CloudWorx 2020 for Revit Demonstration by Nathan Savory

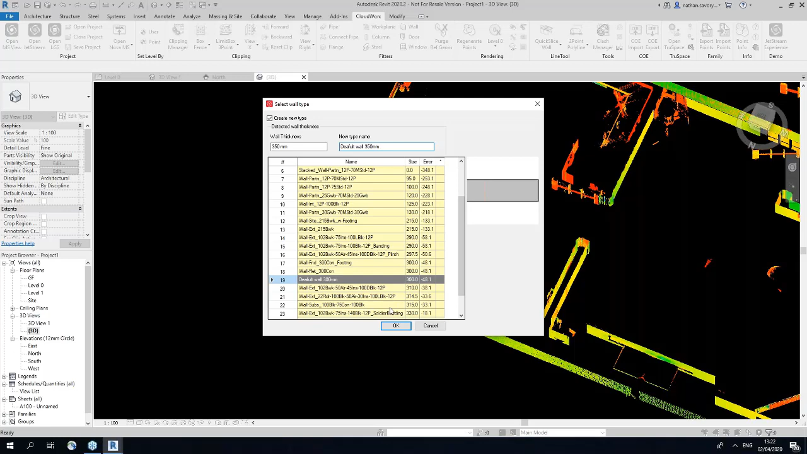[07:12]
So I'm going to create that wall. So it's automatically placed that wall where I need it to be. I'm going to run this wall all the way down to the end of the building and then I'm going to do the same here. But I'm also now going to model
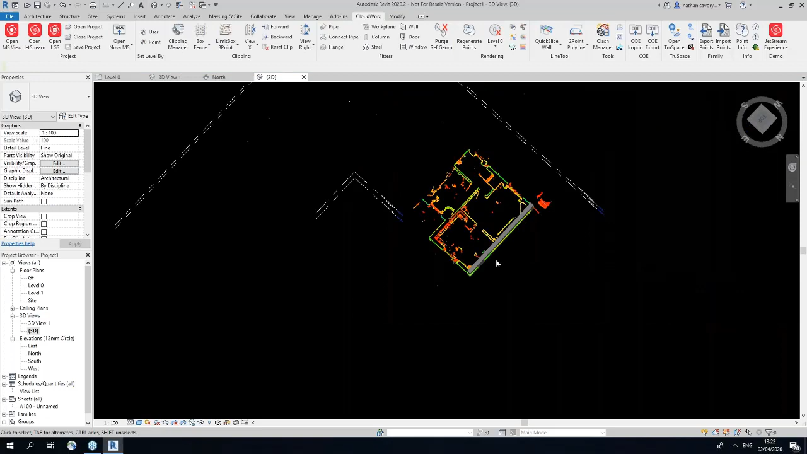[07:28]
this section of wall here exactly the same way as I did previously. So again, I run into my auto-fit wall, select two points, select ground floor, select ground floor ceiling and use finish face exterior.
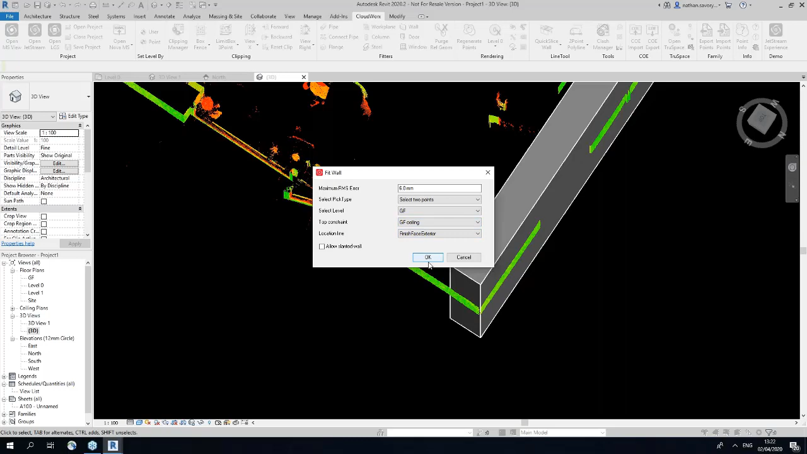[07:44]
It's exactly the same workflow in an internal, external.
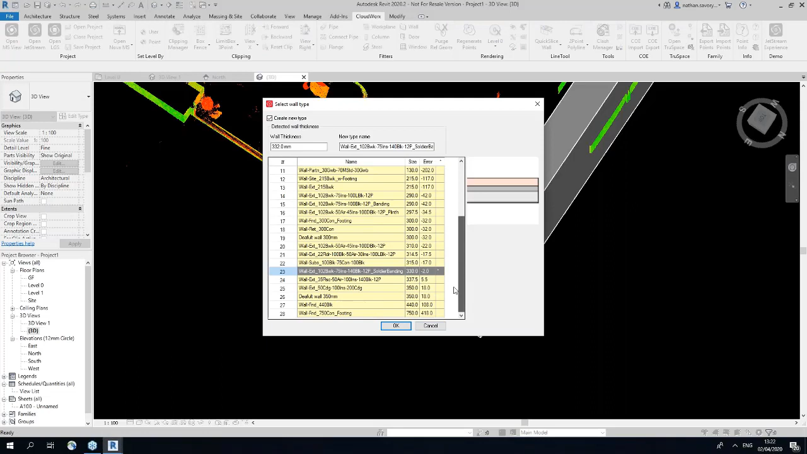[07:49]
Navigate to the standardized wall that I created earlier down here.
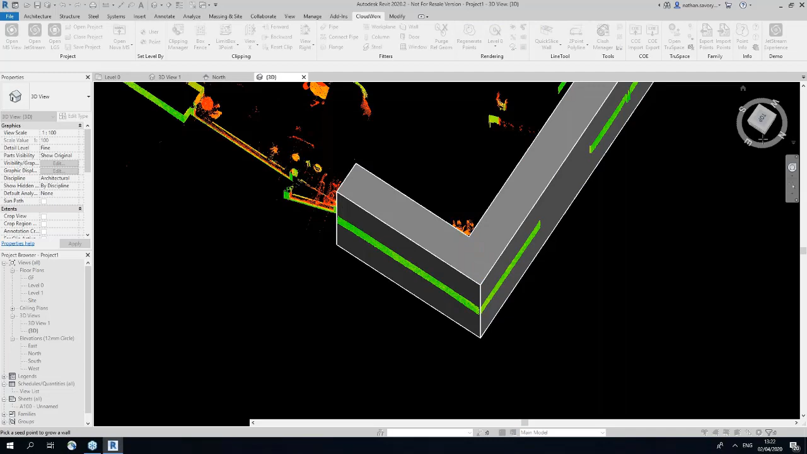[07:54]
There we go. So now I want to run
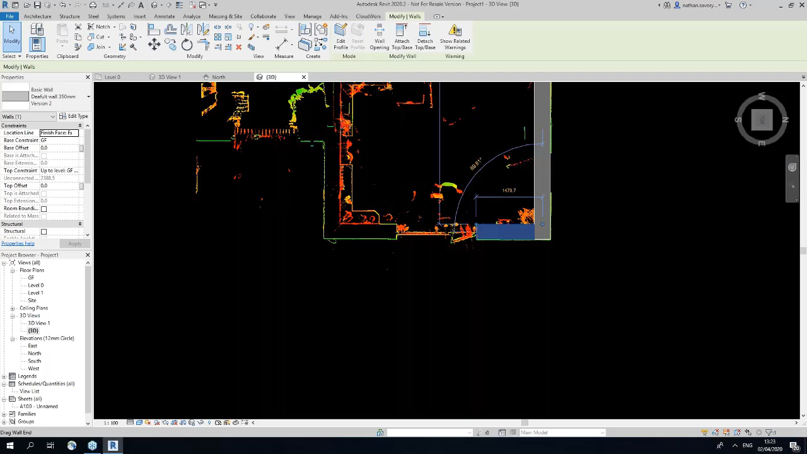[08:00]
this wall. into the wall there. I'm going to jump back a step and just hide these elements for a second.
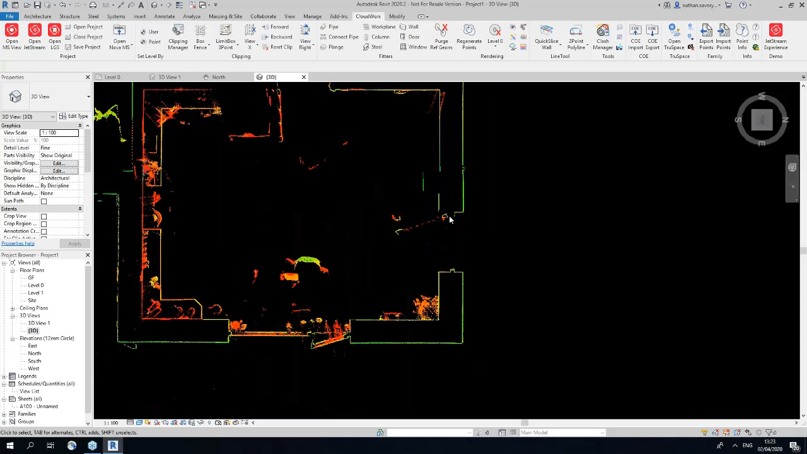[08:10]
The reason being it will become apparent when I create the doors in the window.
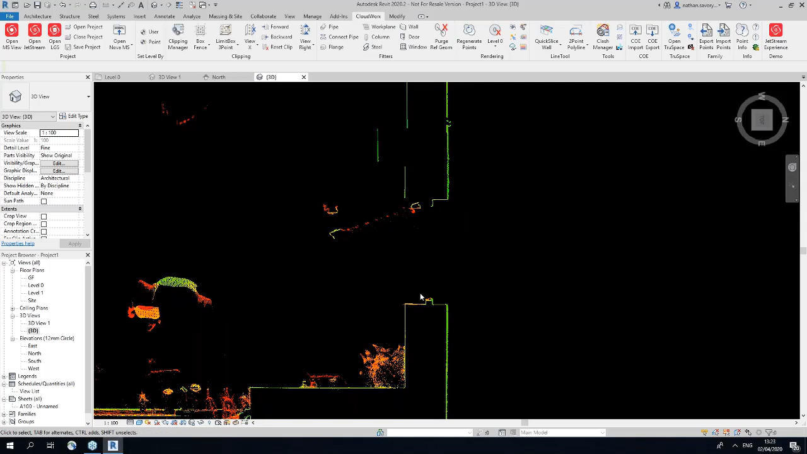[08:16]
So what I would like to do is create a fence for this door here.
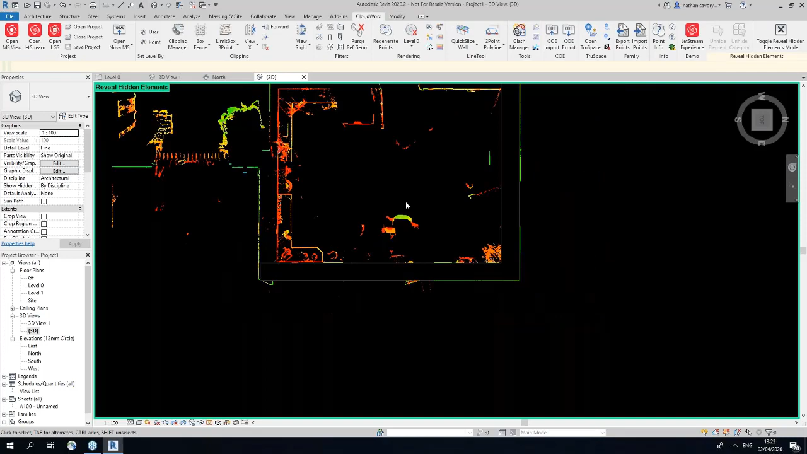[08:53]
So now that I have my, all my view set up, I want to start to model the doors and the windows.
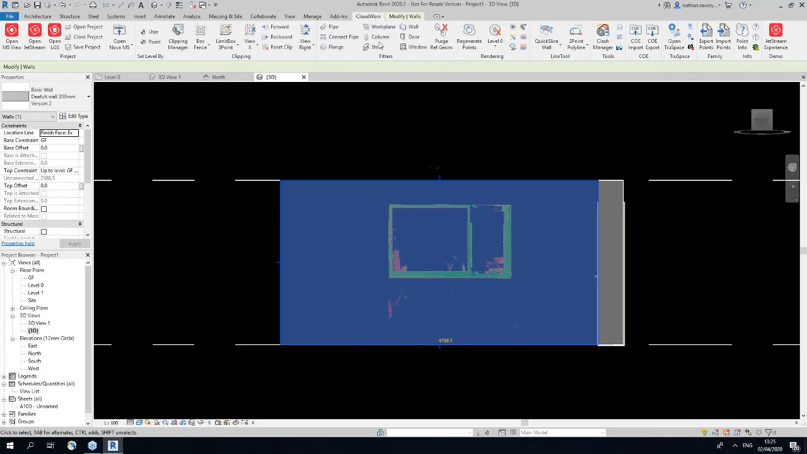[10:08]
click the window and we should be able to do the same workflow here.
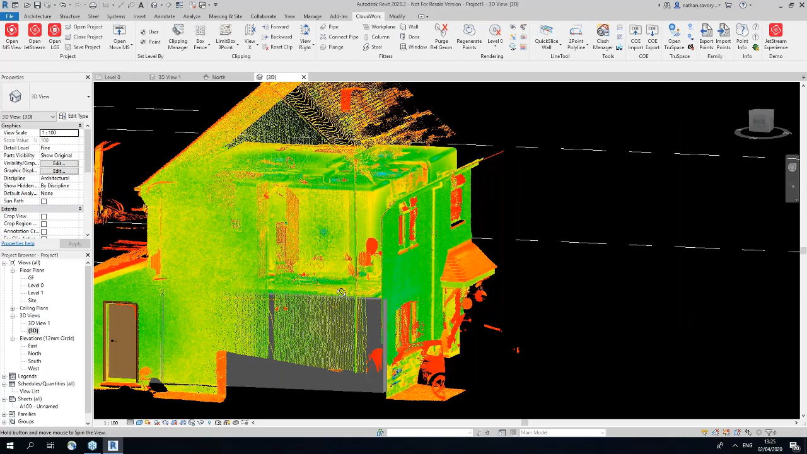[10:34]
There's our door, there's our window, et cetera, et cetera.
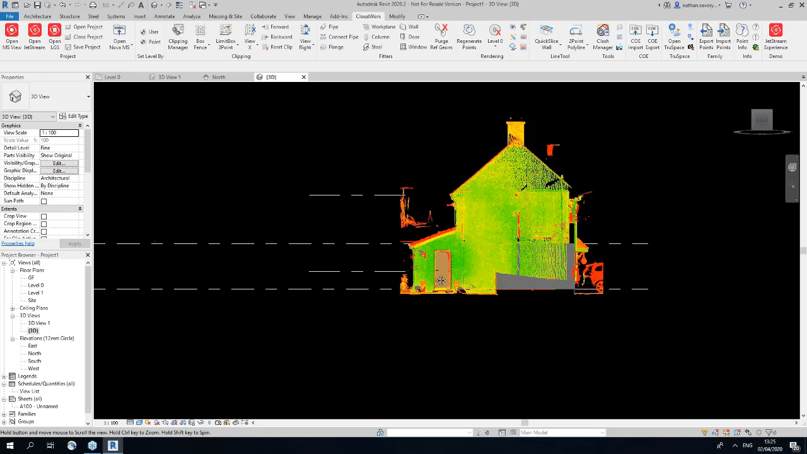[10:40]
But what I can also do is jump into the true color of the point cloud. Like so.
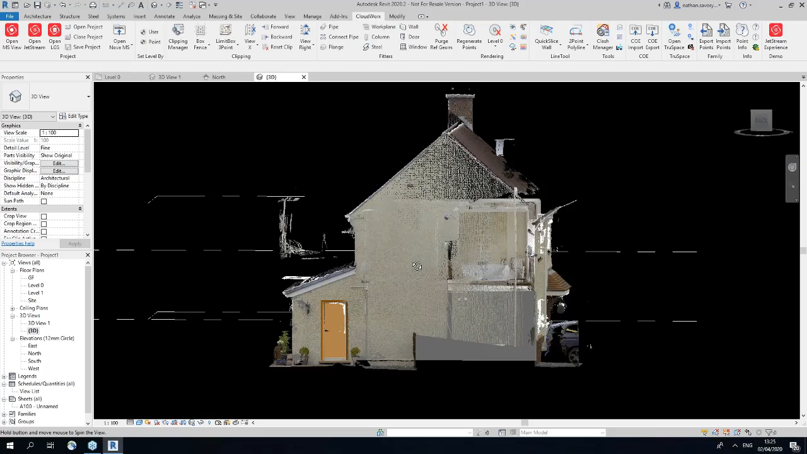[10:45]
But I can also turn the point cloud off.
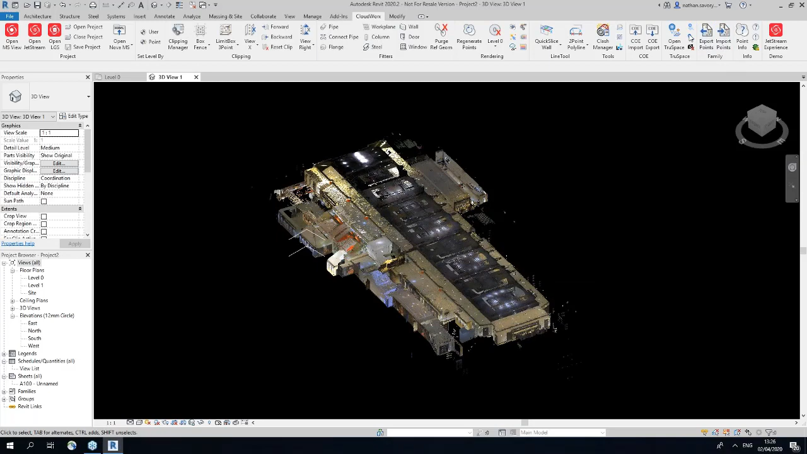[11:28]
There's a load of columns running down this building. We'll model them quite quickly, hopefully.
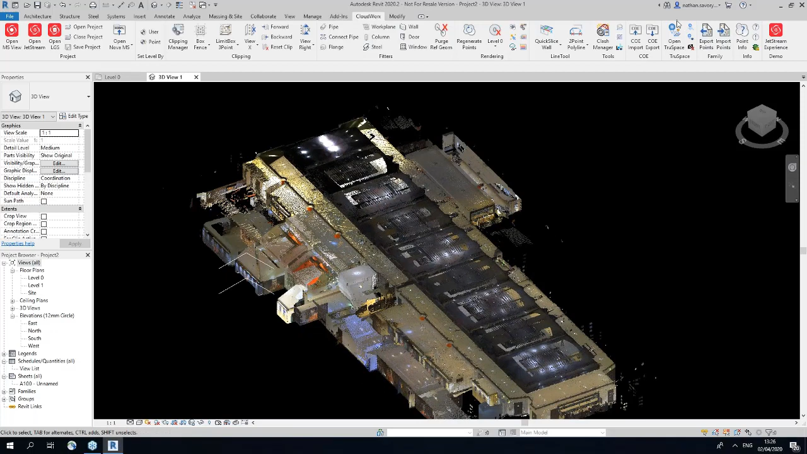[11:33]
So I'm going to jump into this true space. Those of you I'm based in Manchester,
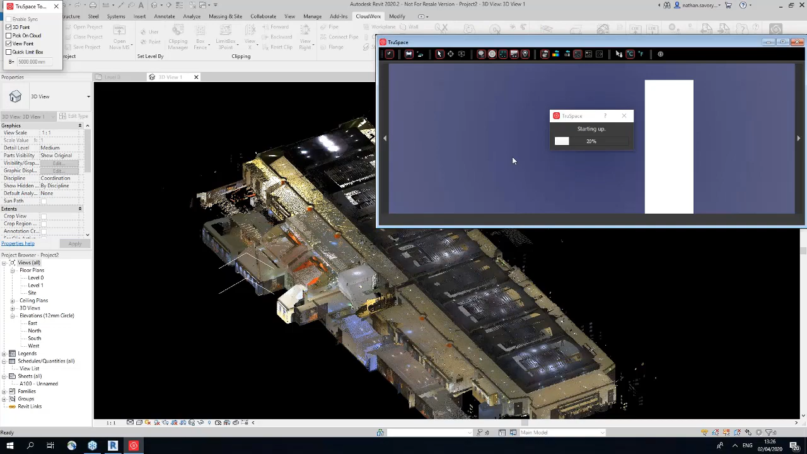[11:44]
you might recognize very quickly where this was this point cloud is.
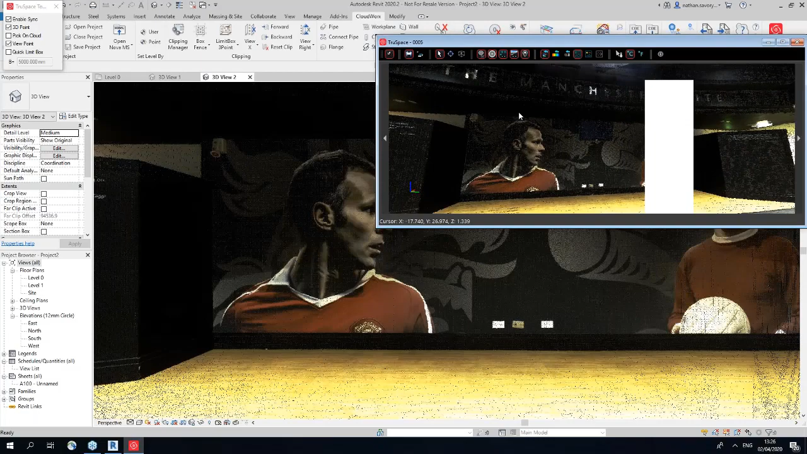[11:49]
So as you can see, this is in the Manchester United Hospitality Suite.
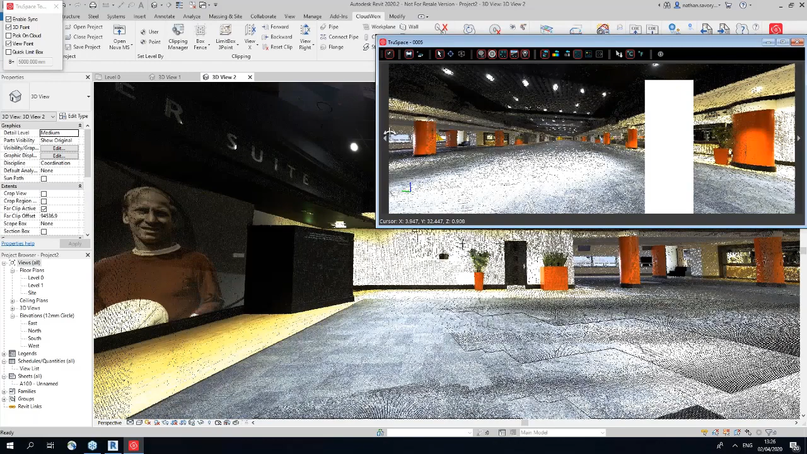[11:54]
What I'm able to do is navigate within the point cloud as if I'm on the scanner position, much like Paul showed you earlier within Jetstream and TrueView.
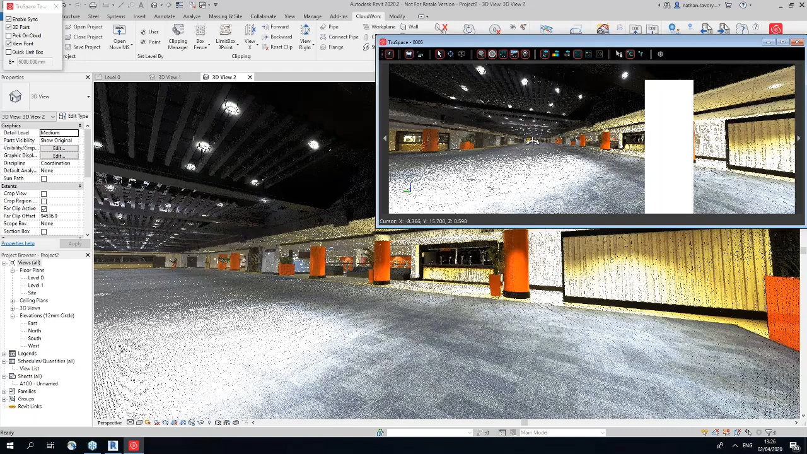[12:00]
It's by far the easiest way to navigate a point cloud.
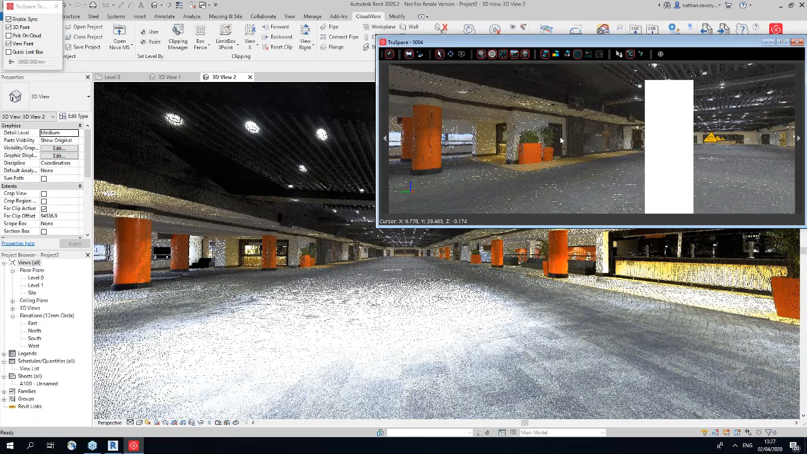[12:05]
So I want to model all these columns here. So if I jump to this column tool,
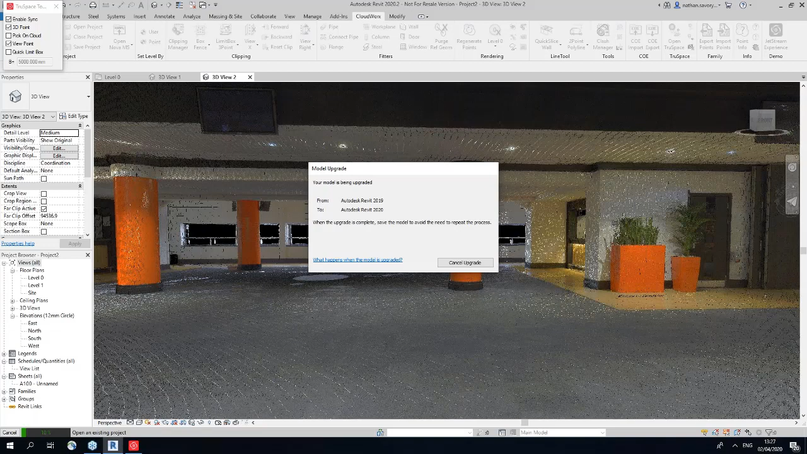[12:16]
it's going to be a quick upgrade because I've got the latest release of Revit.
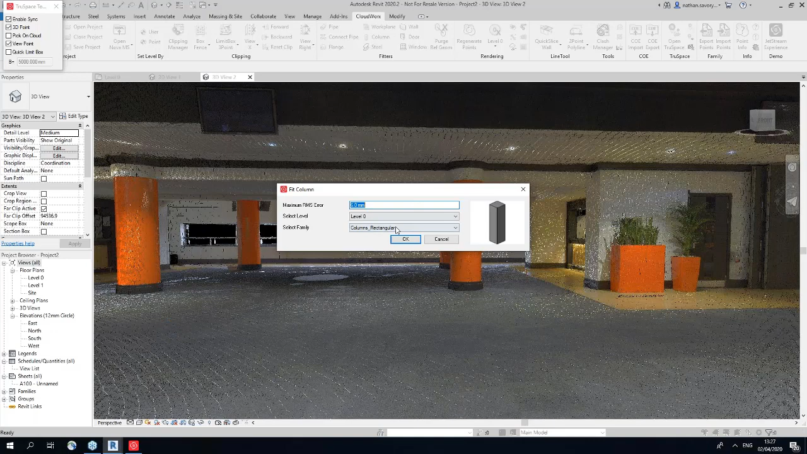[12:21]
And I'm going to go around column. OK, but I'm not going to use the Revit window.
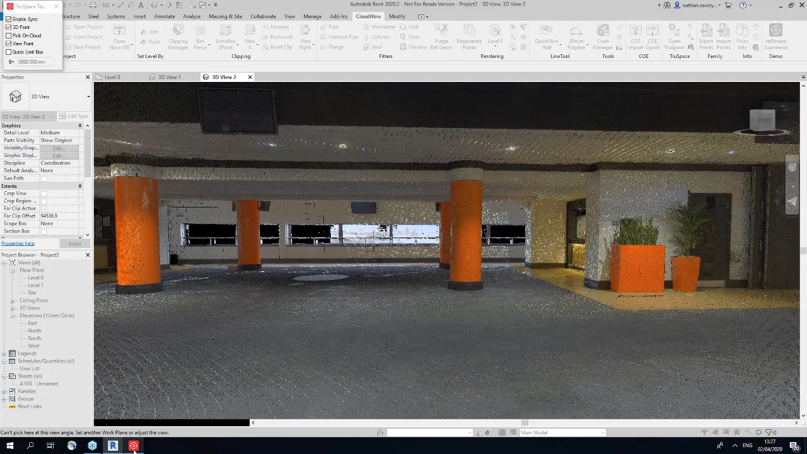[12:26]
I'm going to use this window in TrueView here. So if I click here, it's going to jump a new window and it's going to want me to create a column, the 690 mil in diameter. I'm happy with that. I'm going to create the column.
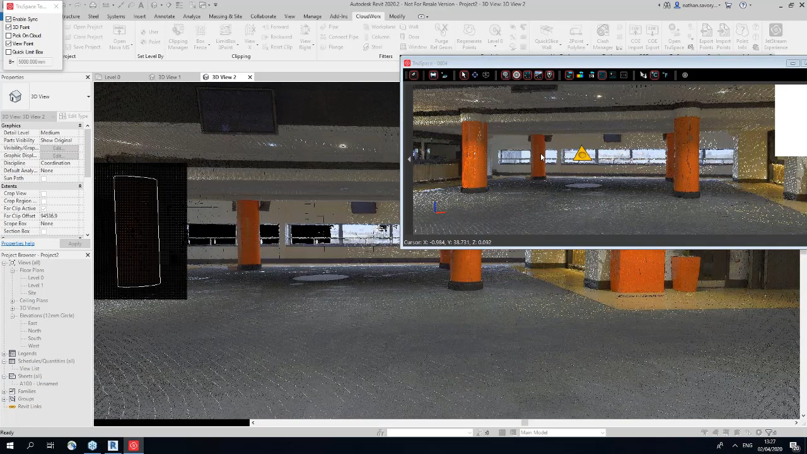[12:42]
I'm going to create another one here. It looks to me to be a standardised column type. So I'm just going to use the last one I created. Again, here, standardised again, again here, standardised again.
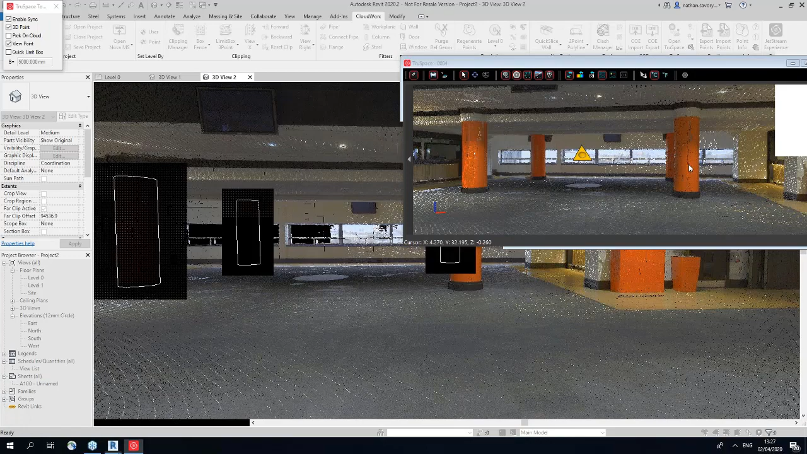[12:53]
And then we've got four columns very quickly placed.
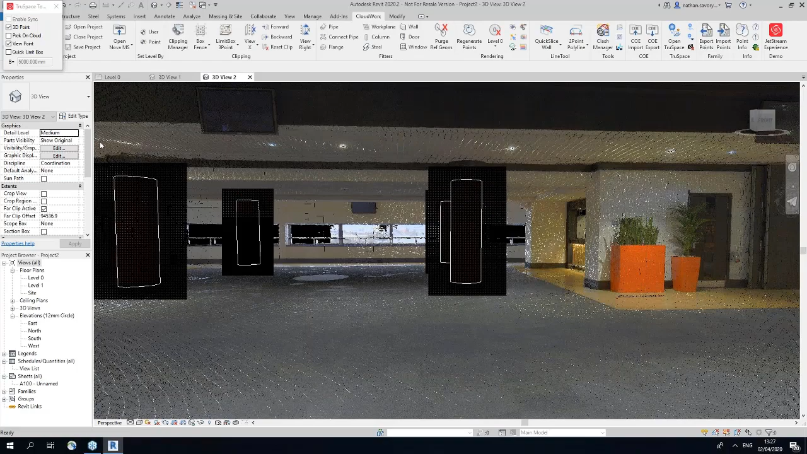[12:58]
So I'm going to highlight these. One, two, three, and four.
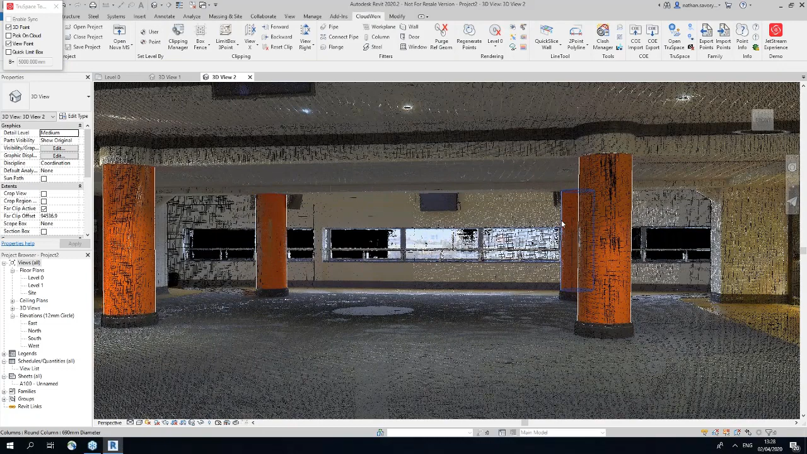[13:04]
And I'm going to jump back to my 3D view.